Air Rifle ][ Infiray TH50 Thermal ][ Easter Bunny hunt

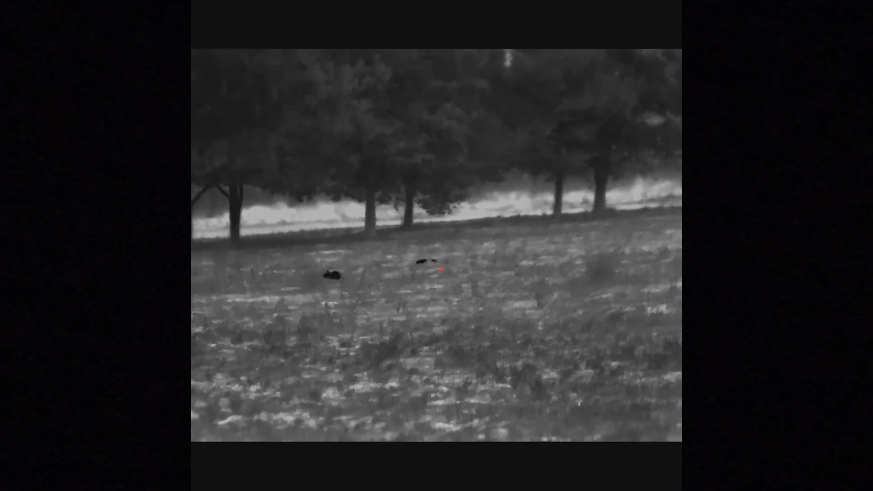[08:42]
could be finger jammed in anyway, that's looking better, like that, and, oh, that's right, anyone else?
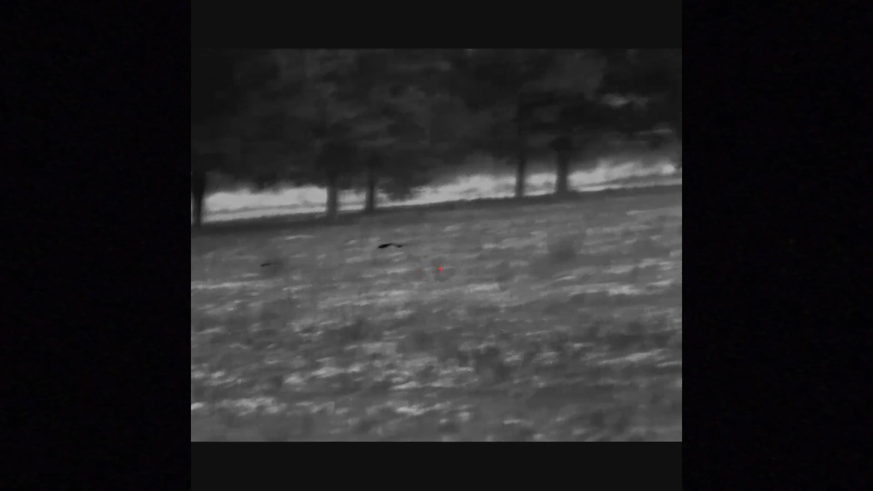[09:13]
Oh, there we go.
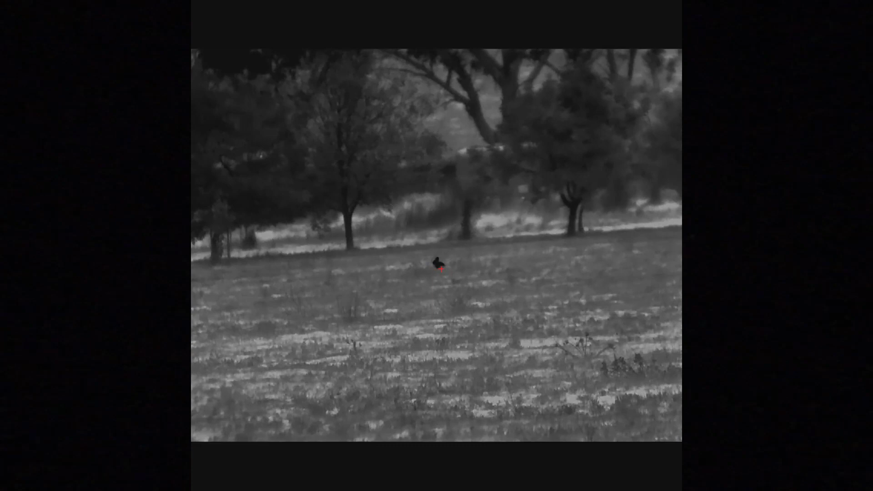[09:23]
This isn't targeting.
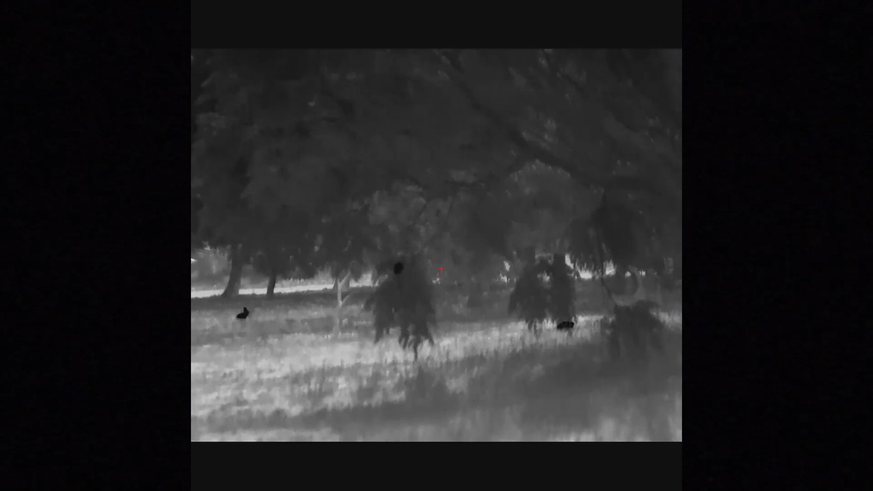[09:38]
He must be very tiny, one more shot at him.
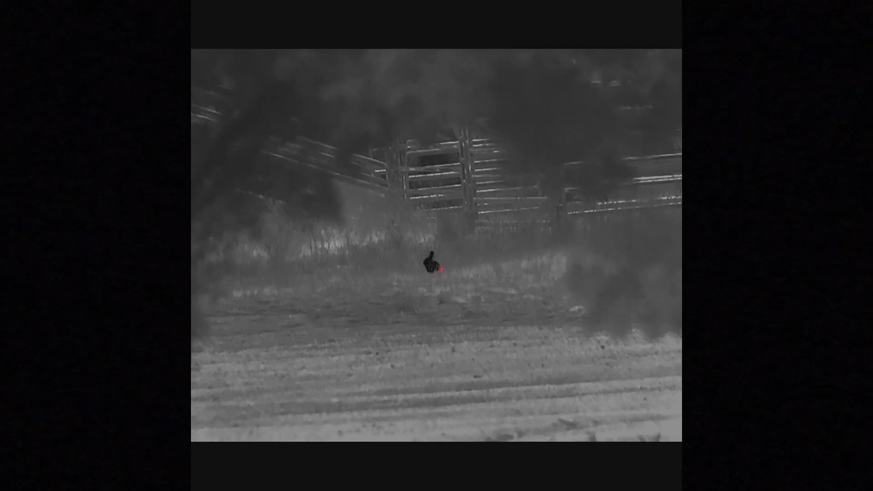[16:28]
Take the uh pick my car around to have a look and spotted this one so let's see how this goes.
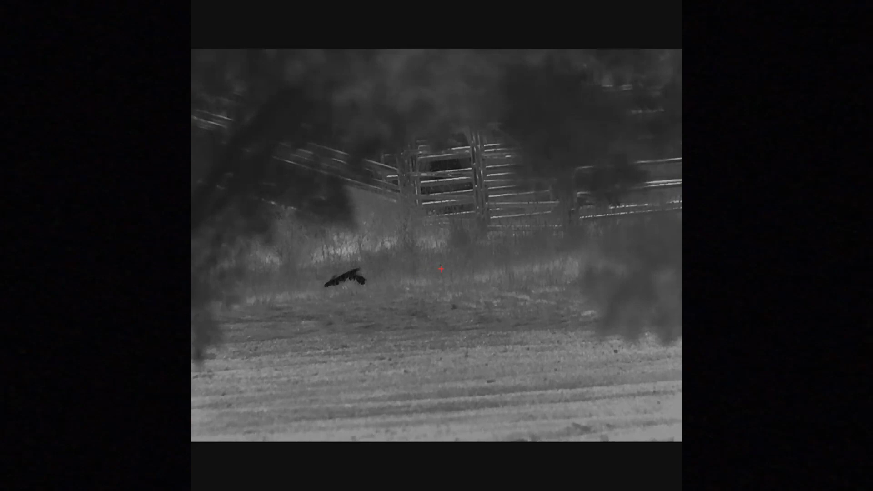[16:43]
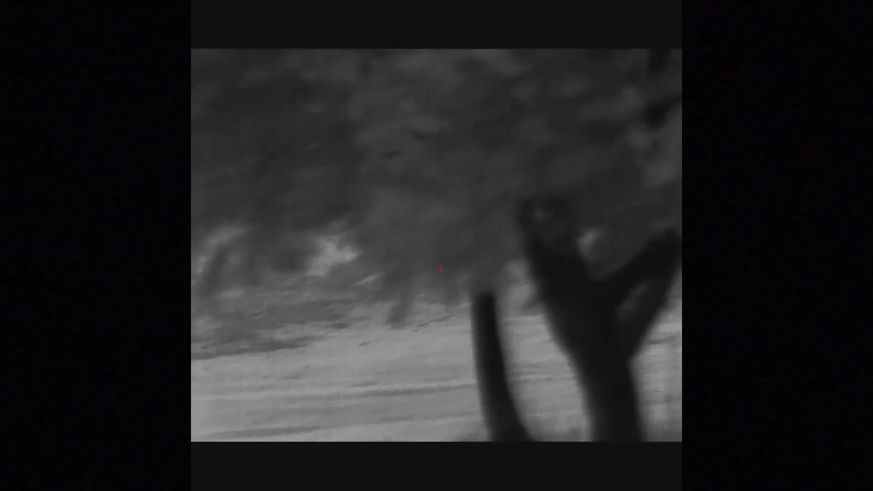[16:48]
I can't see him he's probably behind those trees.
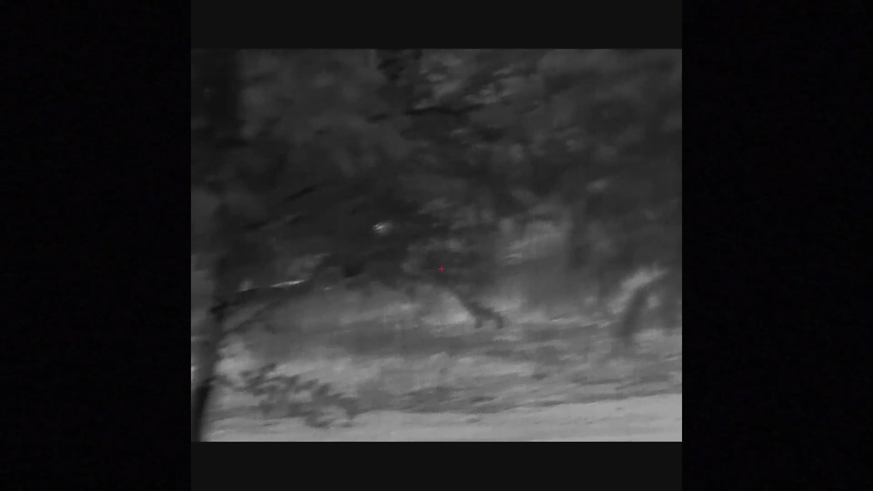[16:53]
I'll slow down all right go for a wander and check him out. All right number eight for the evening.